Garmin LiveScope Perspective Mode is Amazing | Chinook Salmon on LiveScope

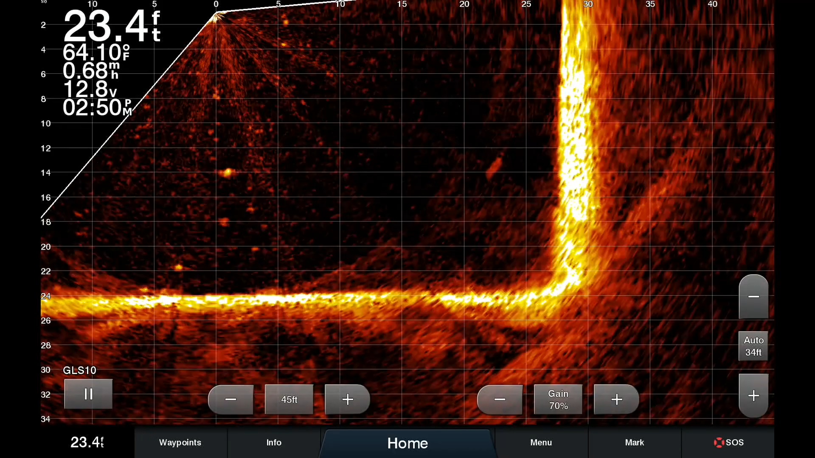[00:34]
On screen: depth 23.4 ft, water 64.10°F
After finding what I felt was the best concentration of fish in the area I changed my live scope orientation to the all-new
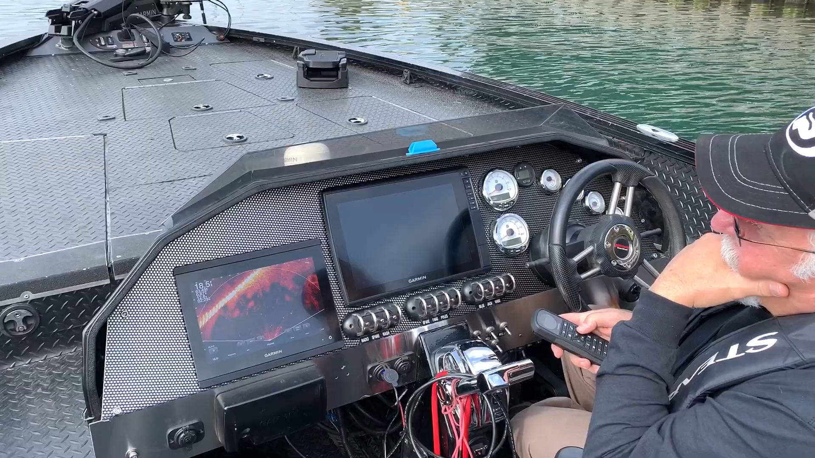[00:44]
perspective view and all I could say is wow. If this footage doesn't blow your mind then nothing in the fishing world will.
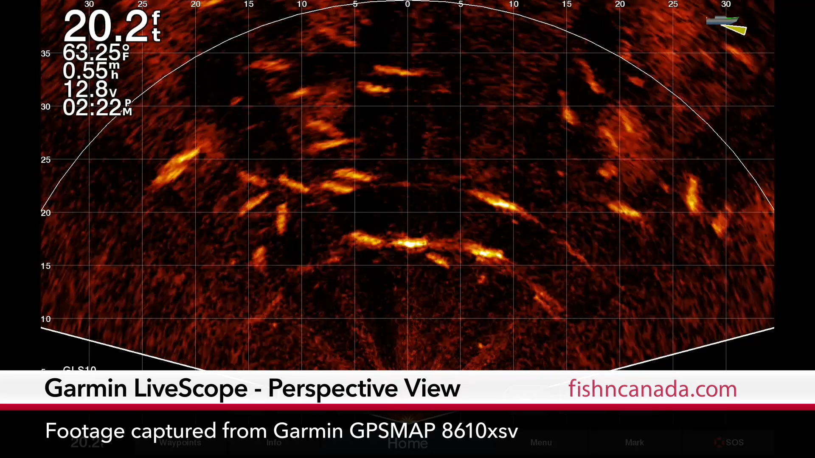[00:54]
On screen: depth 20.2 ft, water 63.25°F
Not only can you clearly see each individual fish on the screen but more importantly
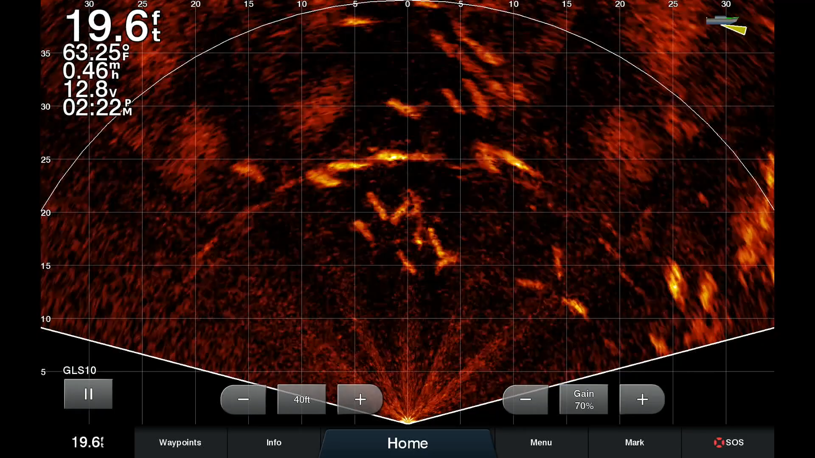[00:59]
On screen: depth 19.6 ft, water 63.25°F
you see the areas that are void of fish.
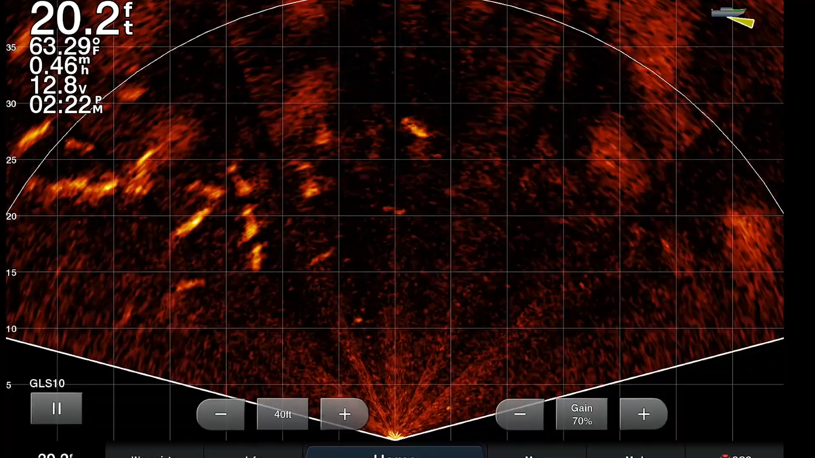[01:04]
On screen: depth 20.2 ft, water 63.29°F
This is extremely important since it shows us in full living color that there is no need to fish where they ain't.
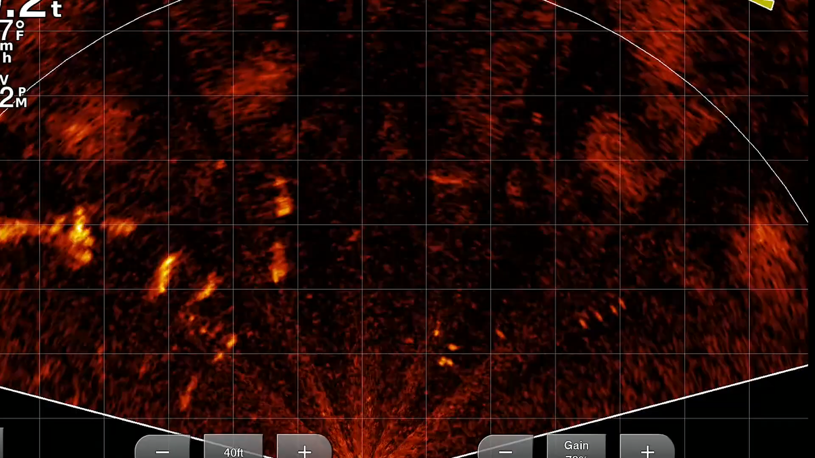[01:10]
Now check out this next shot the mother load.
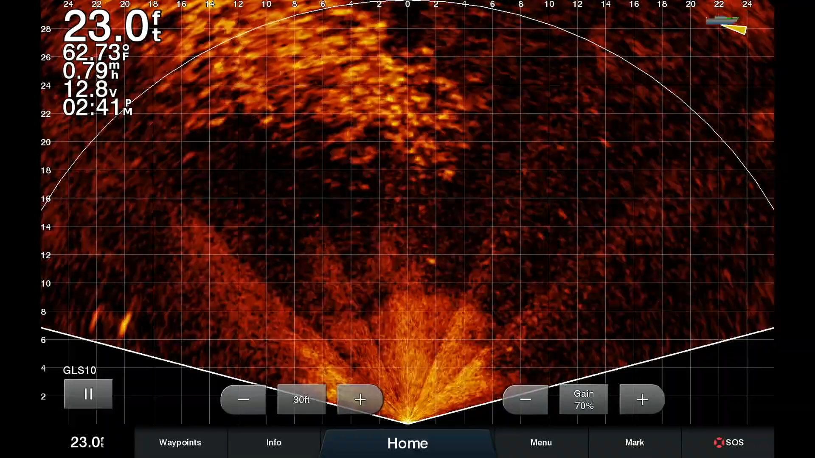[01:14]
On screen: depth 23.0 ft, water 62.73°F
I certainly can't guarantee what species the majority of these marks are but
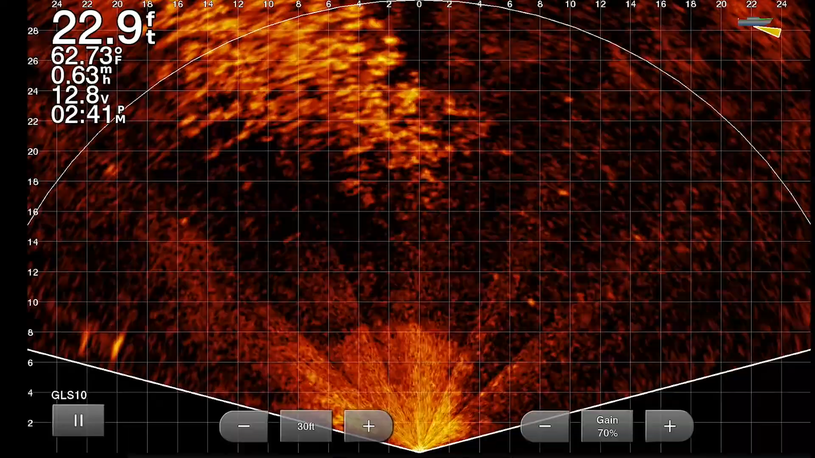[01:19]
On screen: depth 22.9 ft, water 62.73°F
I can assure you each and every one of them is a fish.
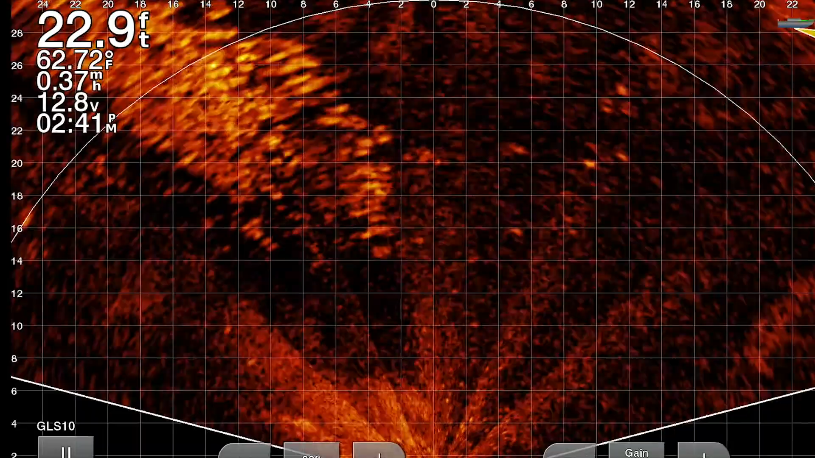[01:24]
On screen: depth 22.9 ft, water 62.72°F
Maybe bait or maybe a combination of bait and predator.
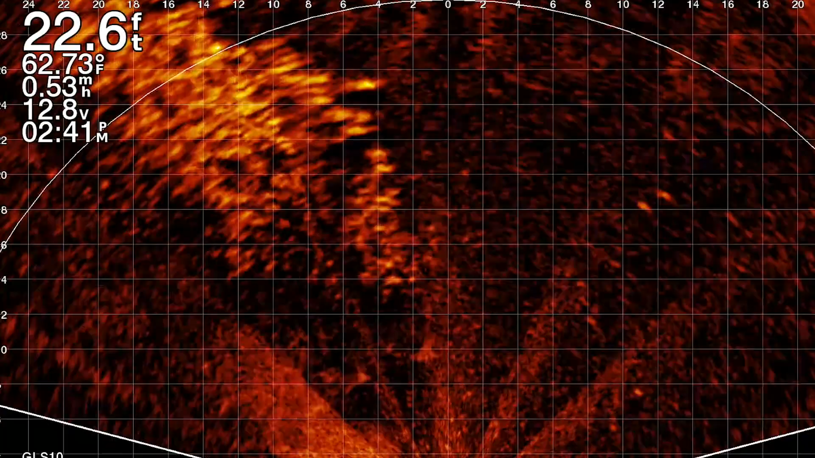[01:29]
On screen: depth 22.6 ft, water 62.73°F
What I do know for sure is I wouldn't want to be the bait fish hanging around this with those nasty hook-jawed Chinook salmon in the swift. Hell they aren't even hungry they're just angry and that's even worse.